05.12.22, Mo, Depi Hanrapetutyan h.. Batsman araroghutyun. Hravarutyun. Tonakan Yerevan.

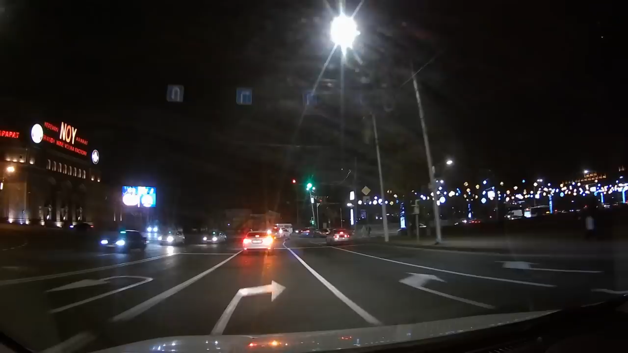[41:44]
Մոտեցանք հաղթանակի կամուրջին։ Այս շարիկները բայց շատ քիչ քանակով կային էստեղ, հիմա շատացրել են էլի։ Ես ինչ դժվար եք ես զարմացնել այդ,
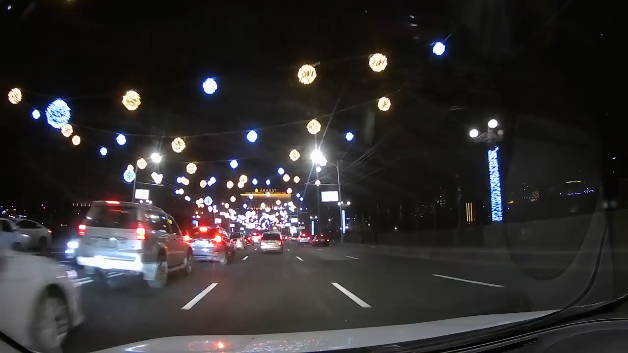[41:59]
ամեն ինչ տեսել ես։ Բայց գեղեցիկ է էլի։ Հաղթանակի կամուրջն էլ տեսանք, բայց էլ մնացածը կներես անայջան, Աթենքի փողոցով պոկվանք։ Հա, չես ուզում խցանումների մեջ ընկնել, բայց շատ…
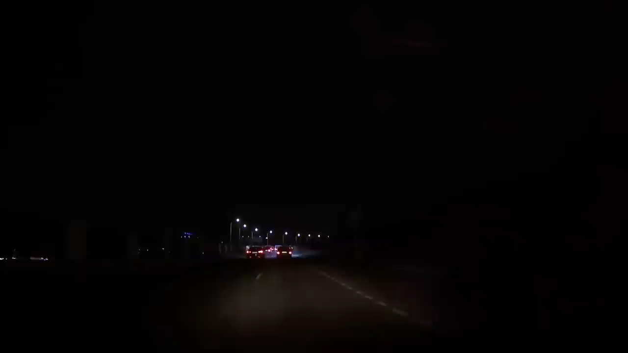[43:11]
Դեռ շենքը չի էլ։ Նախանձելի, բայց բանը Երևան պարկն ես, լավ լուսավոր է այդ ստեղ։ Դե ընդեղ բան են, չէ՞… Արիսպոֆագը։ Կատոք ոնց է հայերեն։ Կատոք ես ինչ խոսք ասիր, ես էլ մռացա։ Սահադաշտ։ Այո, նոր սահադաշտը։ Այս էլ կոմպլեքսի ճանապարհն է, տեսեք։ Այ, ավտոբուսները փակեցին, ահա,
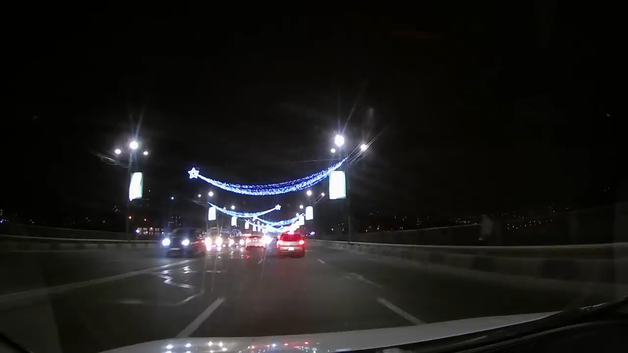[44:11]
Այս այդ Բեթլեհեմի աստղը իսկական… Ա, ճիշտ է։ …պոչով։ Ու դուրս եկանք Կիևյան փողոց։ Ես էլ ես տակադան, ամեն տարի ճիշտ է լուսավորում են, բայց սիրում եմ ես ես մասը, ոնց որ հեքիաթի մեջ ես մտնում, չէ ասենց։ Այո, մի խոսքով քաղաքում դեռ շատ հրապուրիչ տեղեր կան,